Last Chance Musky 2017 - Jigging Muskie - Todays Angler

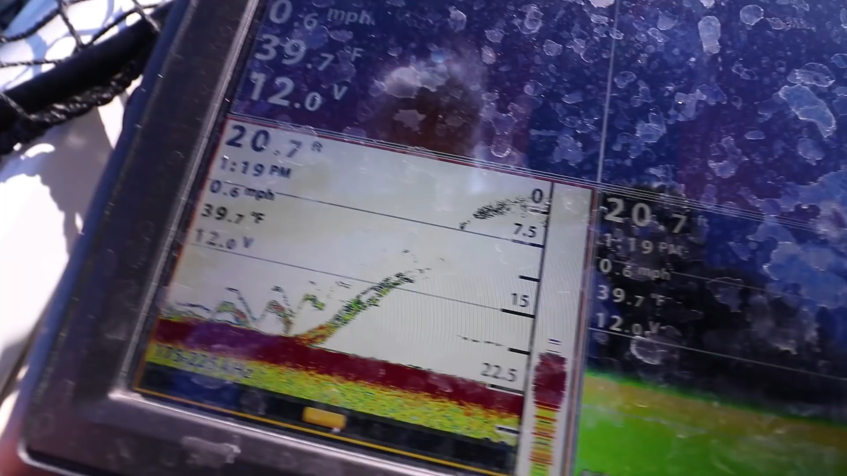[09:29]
On screen: water 39.7°F, speed 0.6 mph
So those arcs you see on the screen is my bait. And below it, you see that bigger blob, which is actually the muskie.
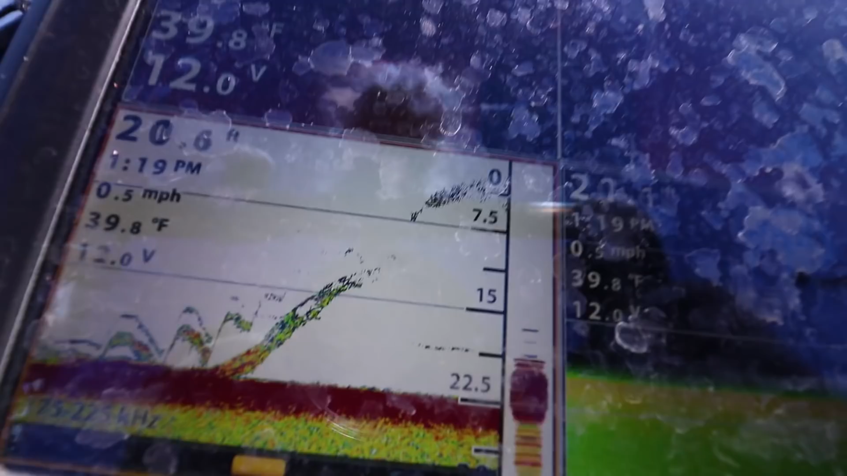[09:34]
On screen: water 39.8°F, speed 0.5 mph
I saw that, and then I started pulling my bait higher and higher. And you can finally see where that muskie bit,
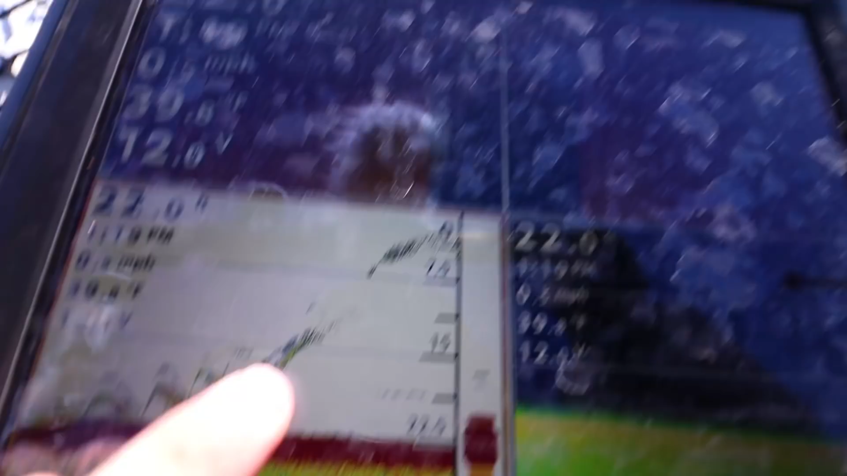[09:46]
and it bit in 15 feet, and we were jigging in 22 feet of water.
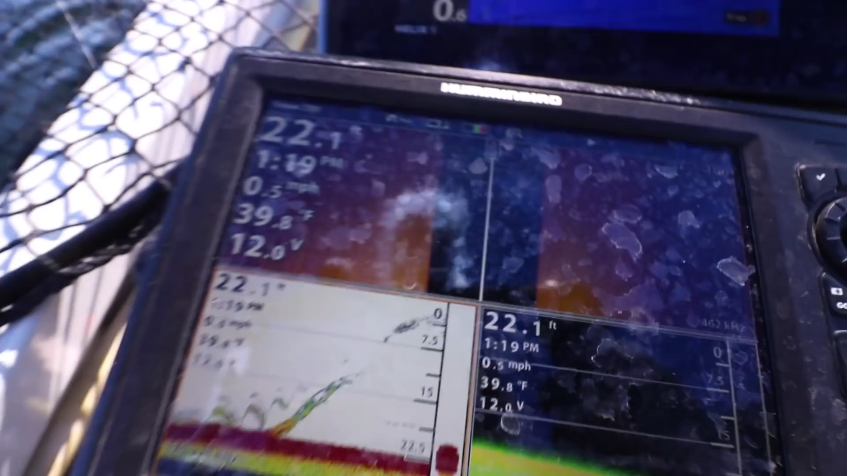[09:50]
On screen: depth 22.1 ft, water 39.8°F, speed 0.5 mph
So paying attention to your graph and raising up the bait